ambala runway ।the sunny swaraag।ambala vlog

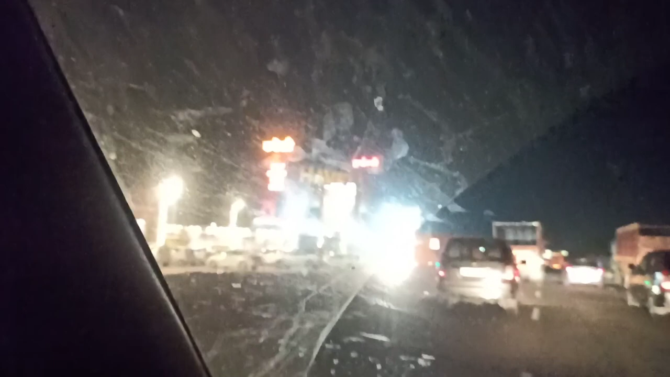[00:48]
यह है अम्बाला हवेली, इसको हम लोग क्रोस कर चुके हैं, दोस्तों,